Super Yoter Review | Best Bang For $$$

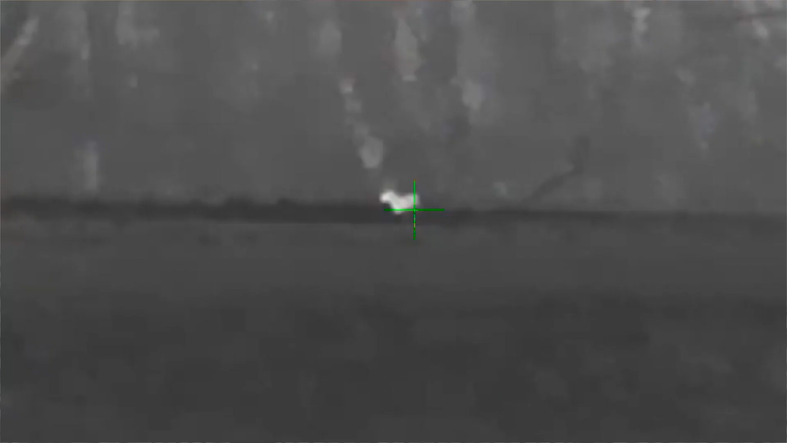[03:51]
power button a quick click will jump the zoom also you can run picture in a picture and it'll double the uh image that you're running
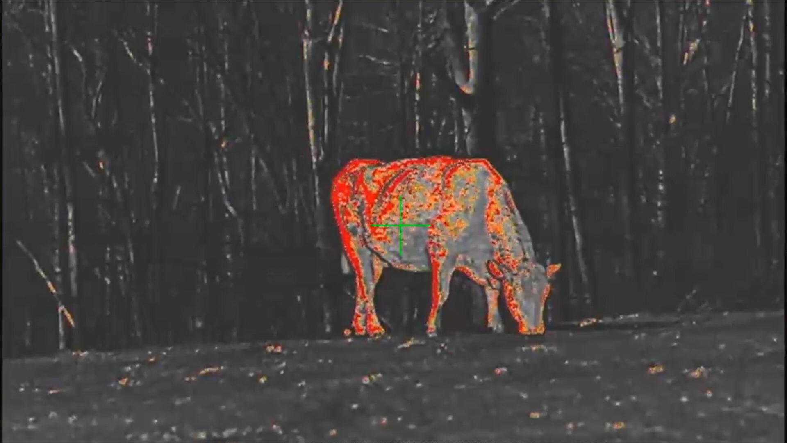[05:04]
the fusion is uh sort of uh purple and yellow it's pretty wild but some people like it you know i tend to use black hot or or white hot and
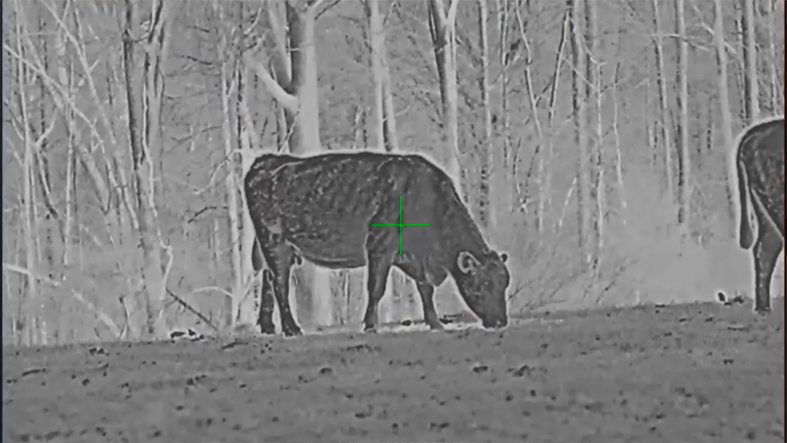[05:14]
uh it just depends on you know what mood you're in and what looks best to you now
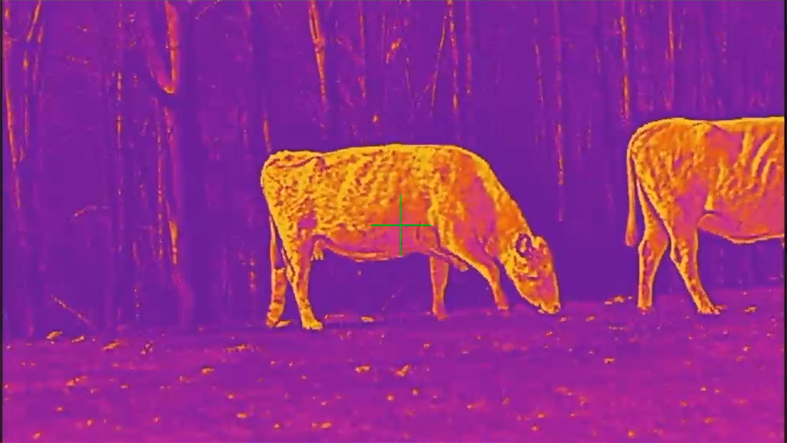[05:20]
these new uh bearing optics uh super yoders have a lot of adjustments inside so when you get this scope and you mount it on your rifle you need to take it
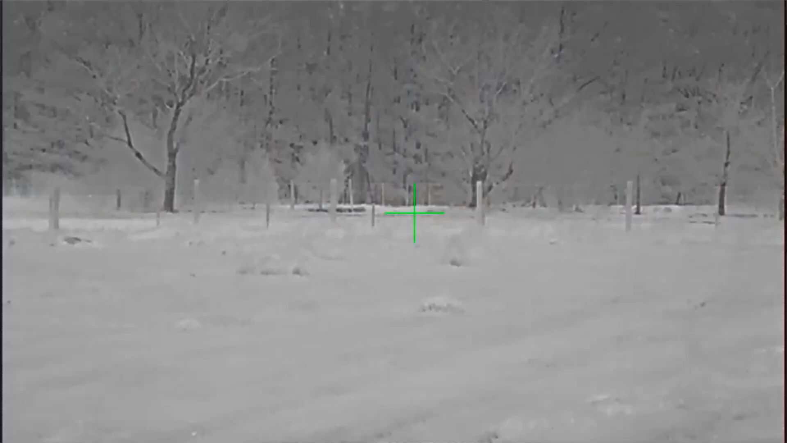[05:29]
out every time you go
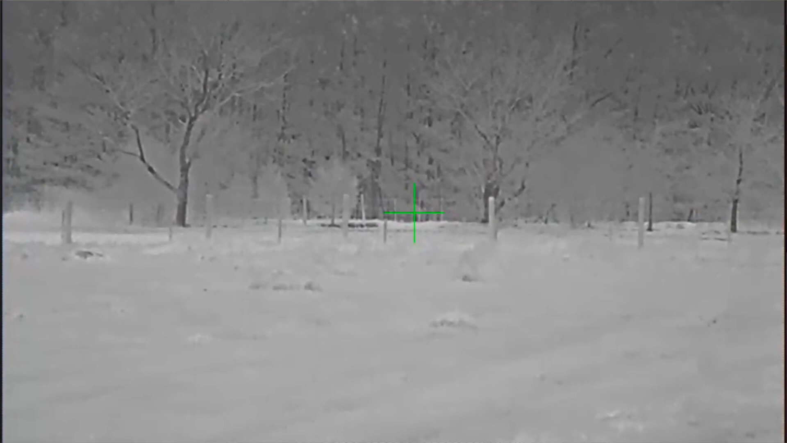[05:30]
hunting you need to check it out because you depending on the conditions you may need to change
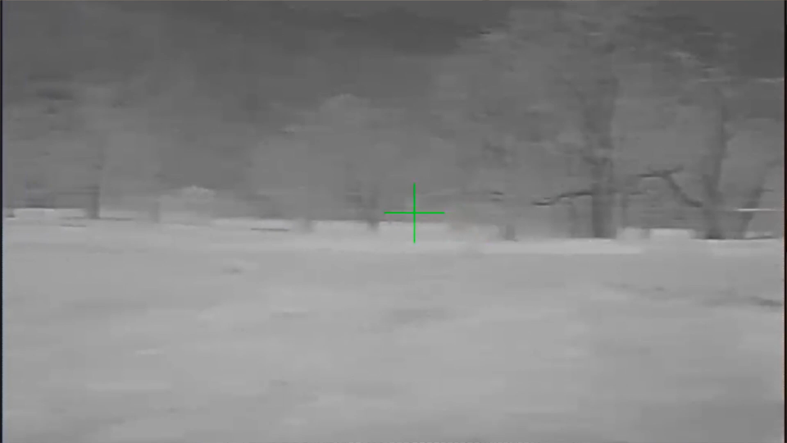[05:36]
the internal settings on it for brightness contrast and also they
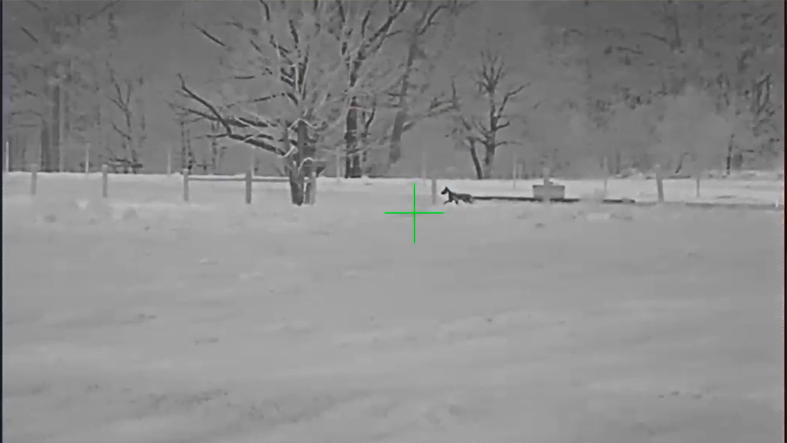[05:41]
have settings for cold weather and hot weather so you need to go in there and read
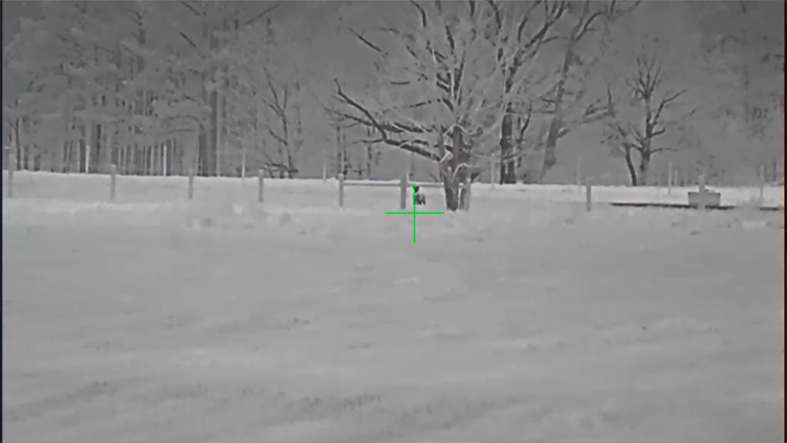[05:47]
instructions it's not that hard you go in there and learn how to set these things up
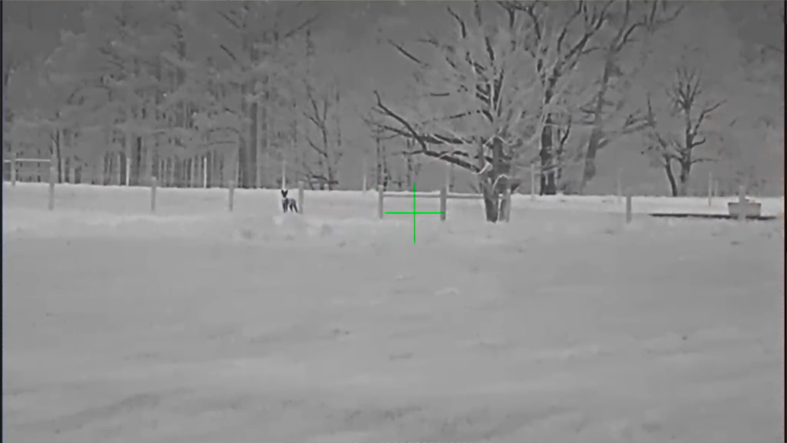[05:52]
now after you get it all set up and it's looking good to you and you want to zero your rifle
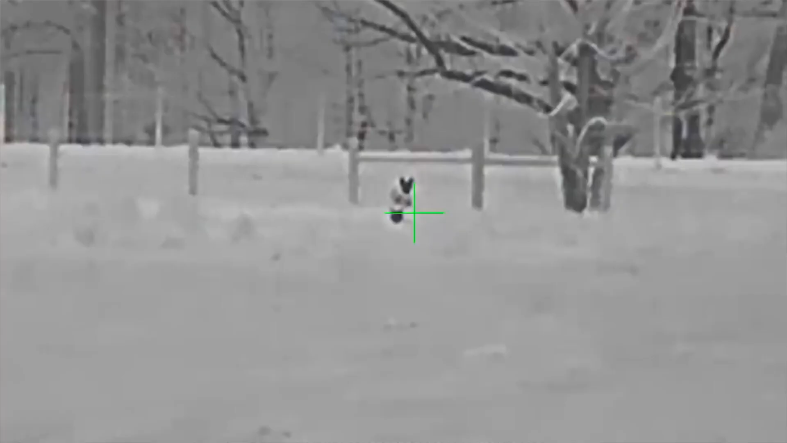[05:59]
it has uh four profiles that you can set up so you can set the scope up for four different rifles
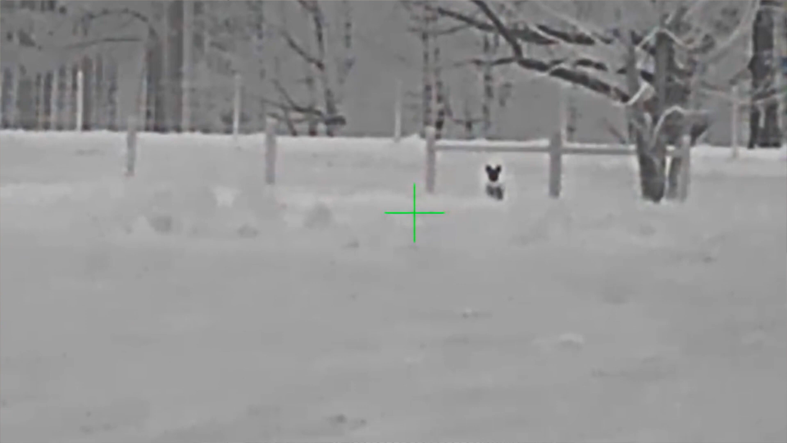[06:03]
if you want to take it off of uh say your 223 and put
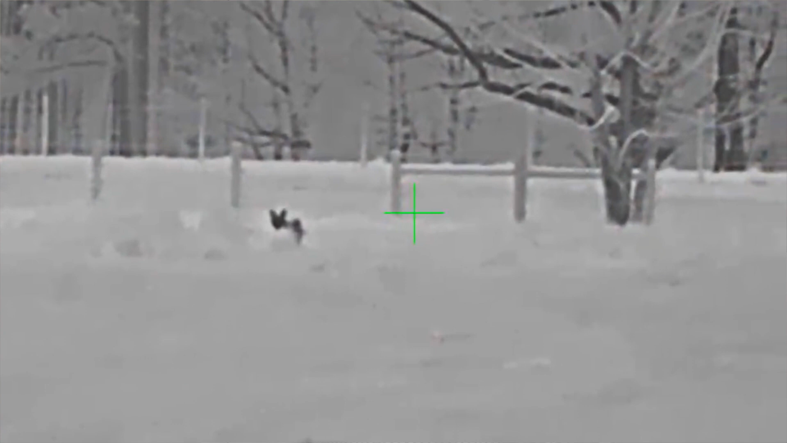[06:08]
it over in your 65 grindle you can have a profile for each one in that profile you
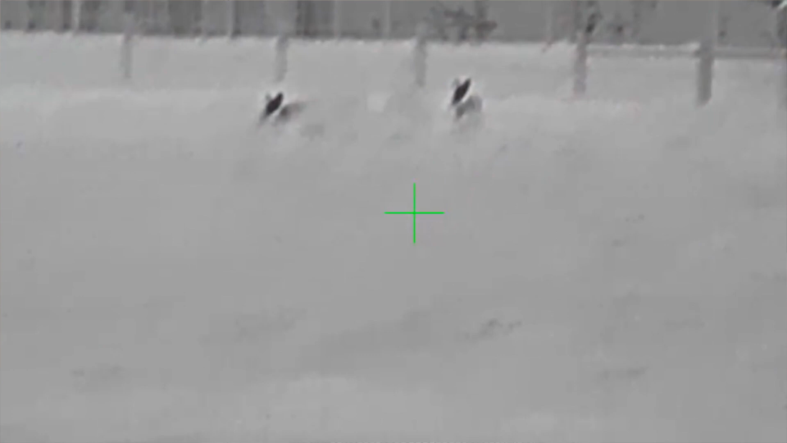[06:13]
can set the uh one of eight reticles they have a lot of good reticles in there and
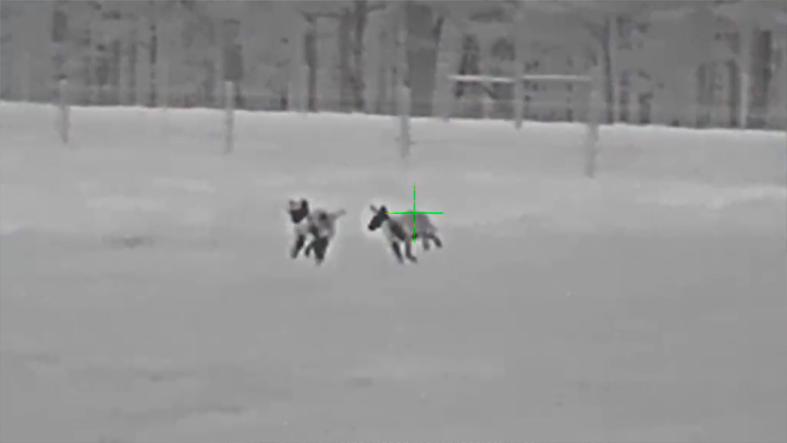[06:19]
also three of those reticles are bdc reticles so when you zoom the power
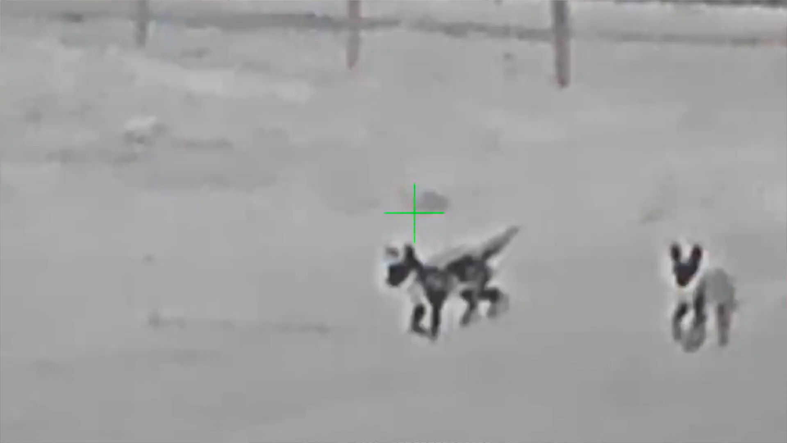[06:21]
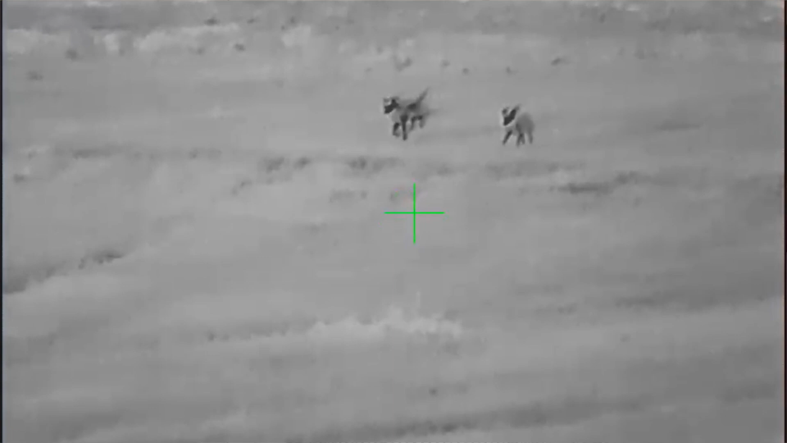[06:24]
they have the little hash lines on there to help you estimate distance and also uh for
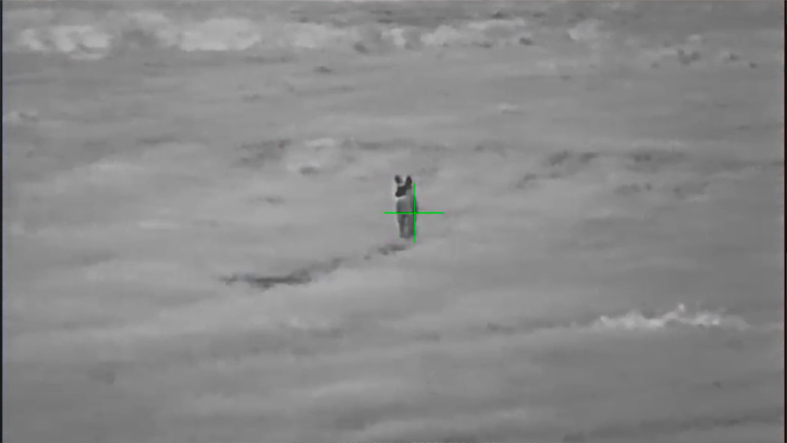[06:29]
the bullet drop
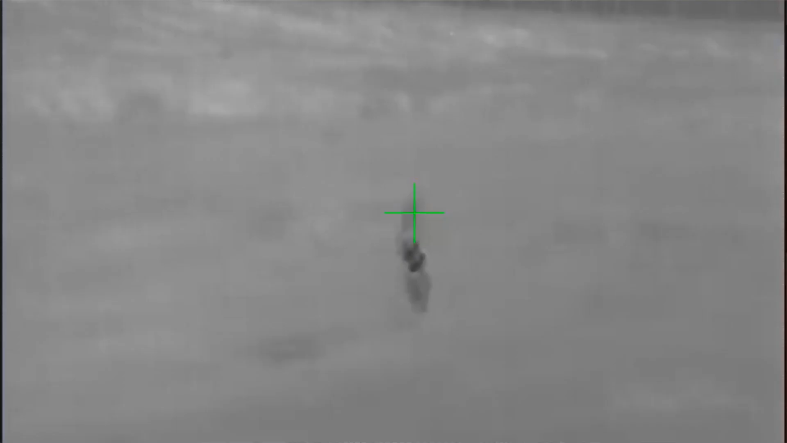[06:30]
so that that comes in real handy but make sure you get the
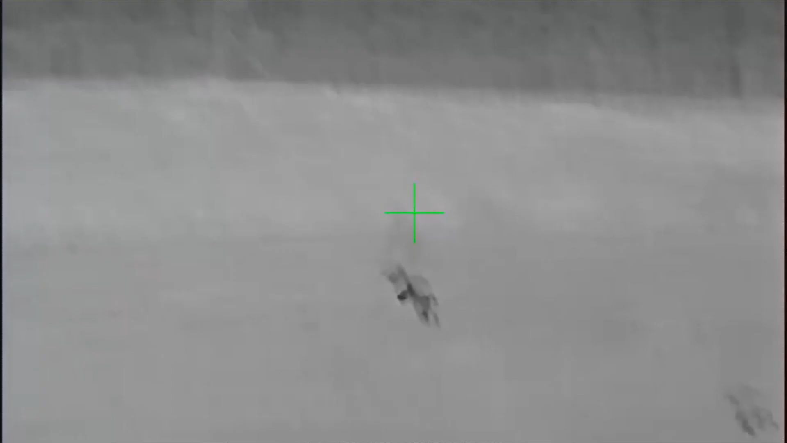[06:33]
bullet drop compensator
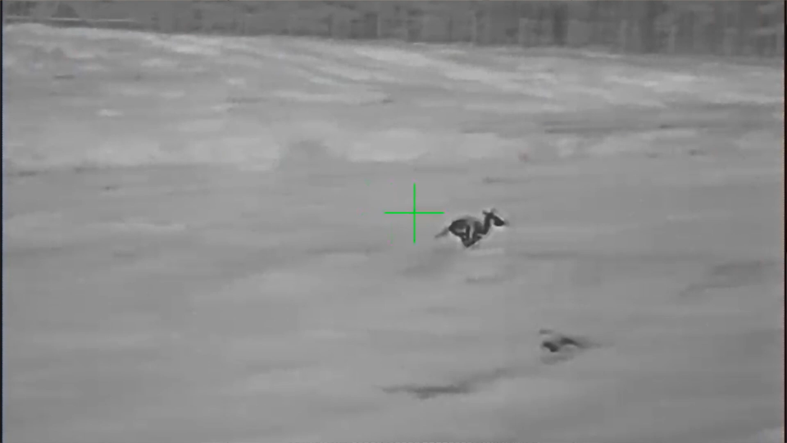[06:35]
so you can use it on base power or any magnification setting you don't have to use it at the highest
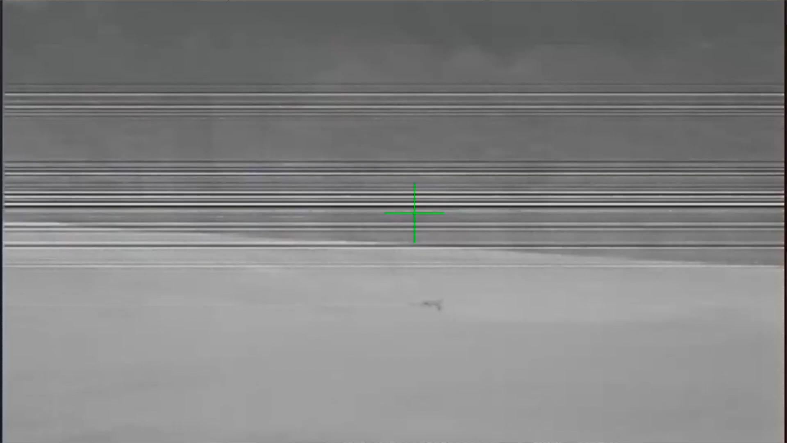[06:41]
magnification setting like you do on most american glass scopes
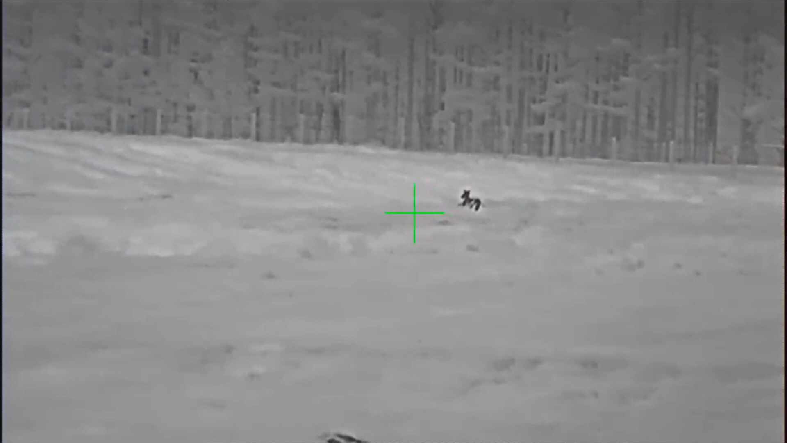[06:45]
so you're going to set up your profile you can choose
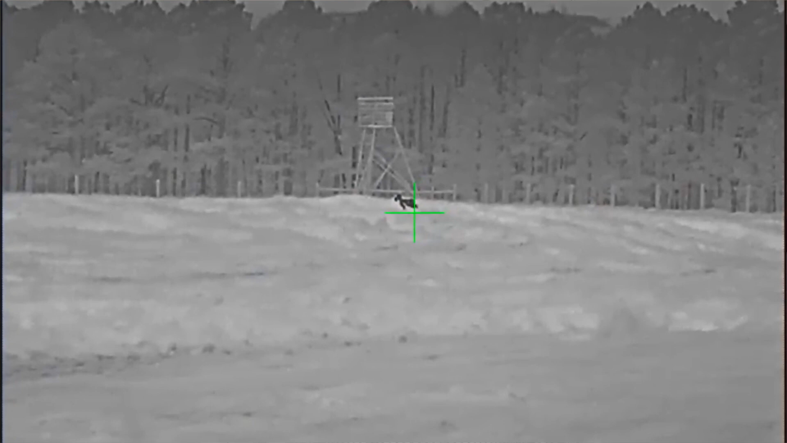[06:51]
red green black or white for your reticle color you can choose one of the four
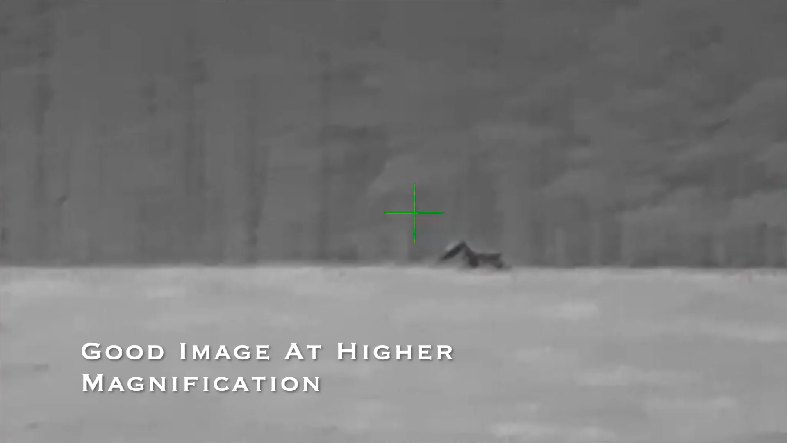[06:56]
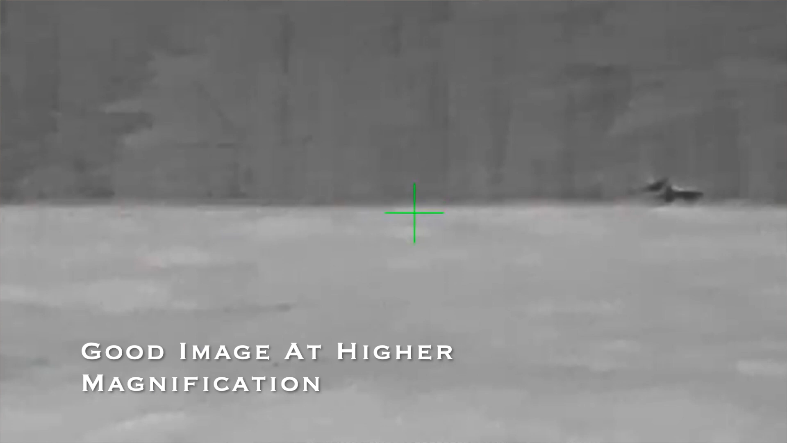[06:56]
background colors or color palettes and you'll be ready to go the best
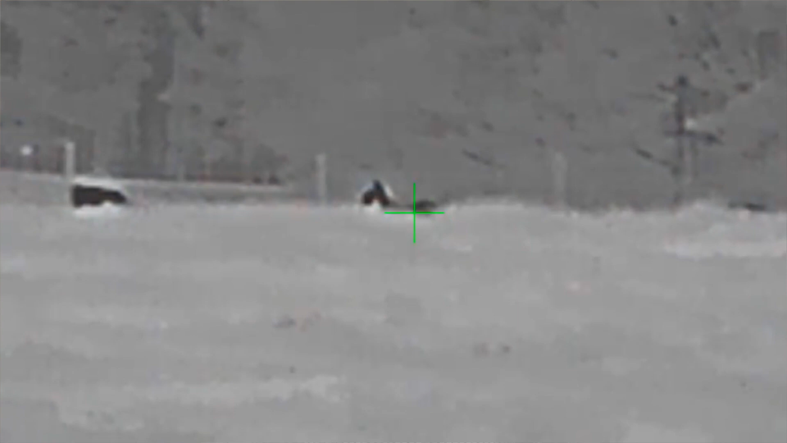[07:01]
thing about this scope it's easy to use i mean you've got three buttons uh and when you're out there in the field